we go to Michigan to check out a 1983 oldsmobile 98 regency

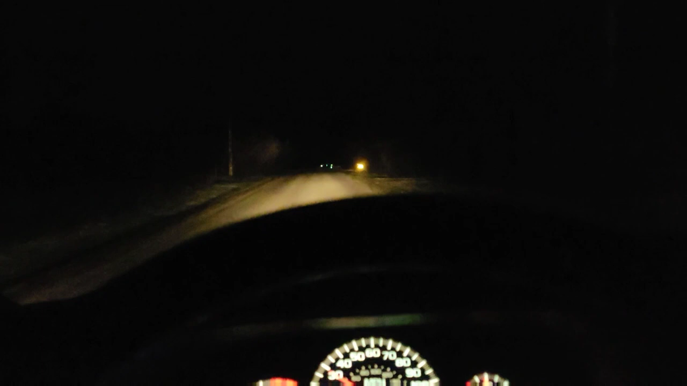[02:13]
well guys it looks like we are getting to our destination pretty dark out here had to put the high beams looks like we are here in the woods or somewhere in Michigan
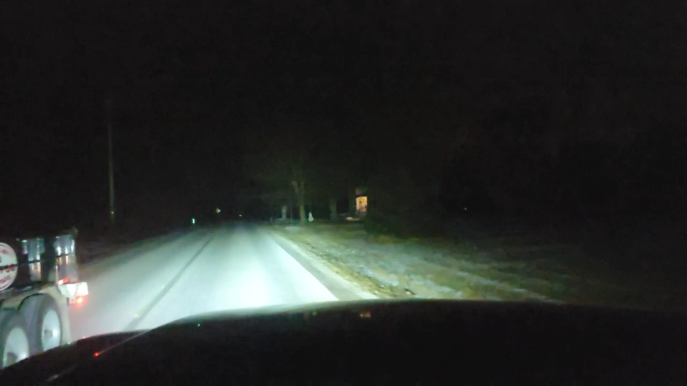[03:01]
should be coming up pretty soon yeah pretty dark out here guys hope everything's pretty good with this car no funny business
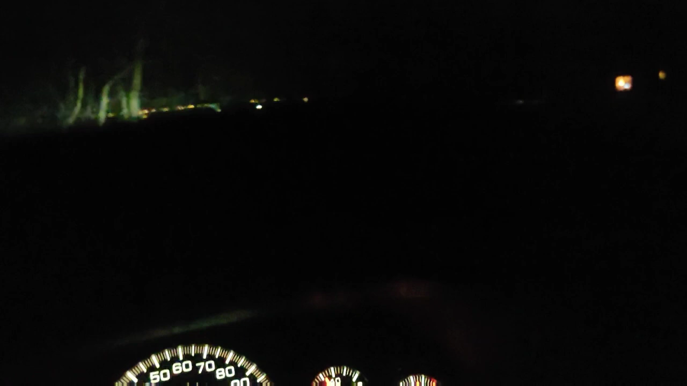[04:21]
oh it's not this one wrong house he did say he did say that he had christmas lights so it is the next following one